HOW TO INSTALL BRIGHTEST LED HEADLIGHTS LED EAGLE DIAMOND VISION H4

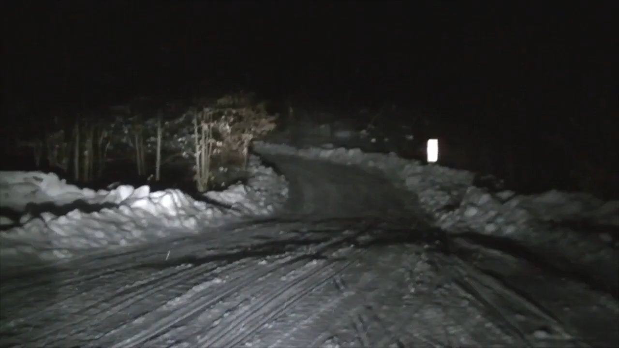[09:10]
so these are the eagle led that i had installed in the 800 and i switched them over to the 600 tech that's the low beam this is the high beam i'm really happy with these lights like they are very good and then this is the new diamond bright so this is a low beam and there we have the high beam so bright